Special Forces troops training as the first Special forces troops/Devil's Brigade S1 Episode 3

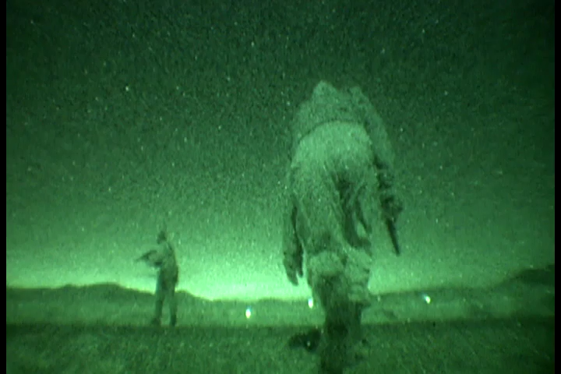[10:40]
At night, we get ourselves ready and we go out to patrol no man's land just to see what we could scare up.
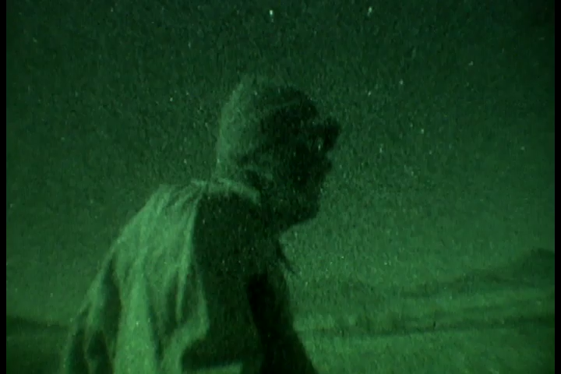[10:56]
different colors, green, black.
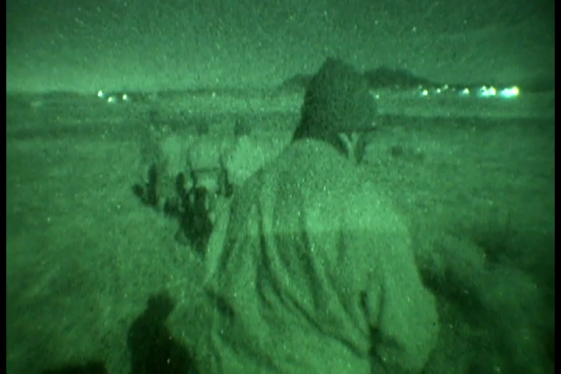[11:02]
We just wore a wool cap, our ammunition belts, and our weapons.
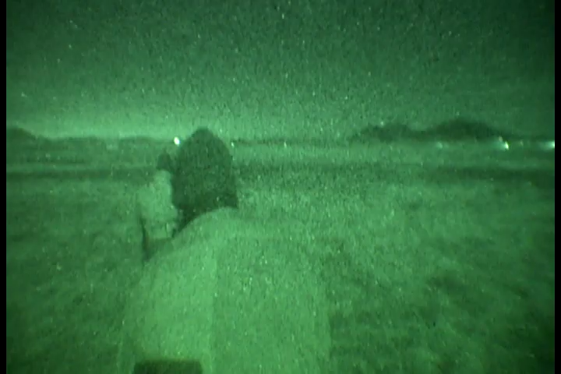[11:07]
That's all we had. Dog tags were taped together. It was quiet.